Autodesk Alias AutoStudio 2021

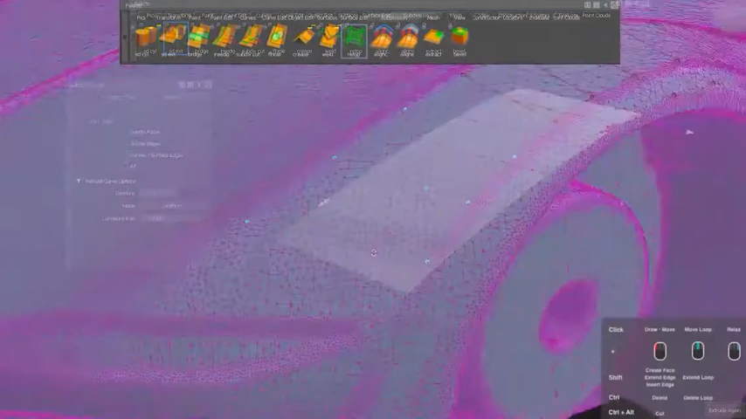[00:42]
A complete new tool is the Retop tool that lets you create SubDs over an existing reference geometry.
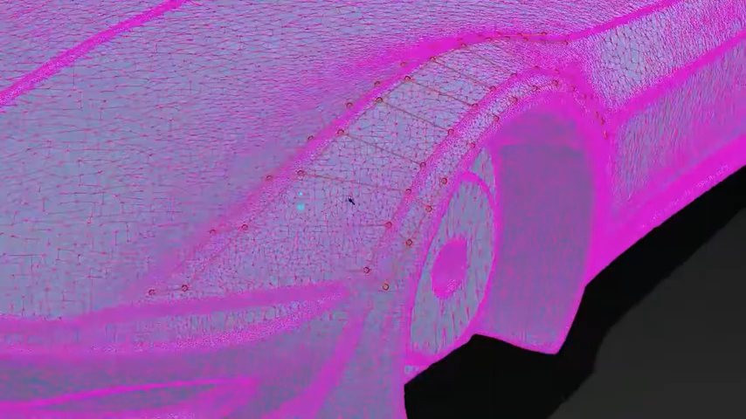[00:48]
So you can easily remodel over a 3D scan for example. The Align to Curve tool has more options and gives you more flexibility.